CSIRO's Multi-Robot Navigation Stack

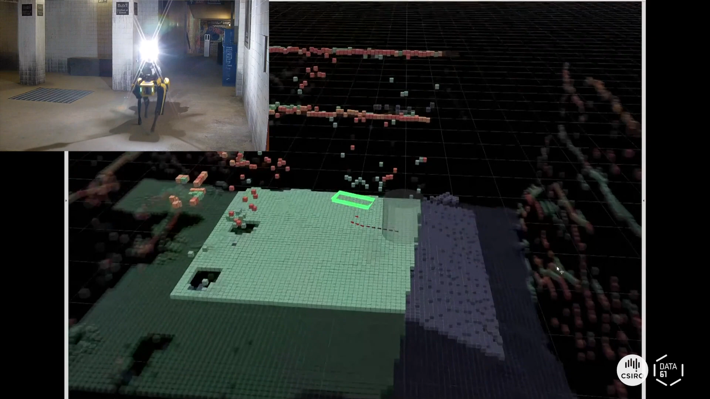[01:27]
So negative obstacles means you don't want the robot to go off steep drop-offs or ledges.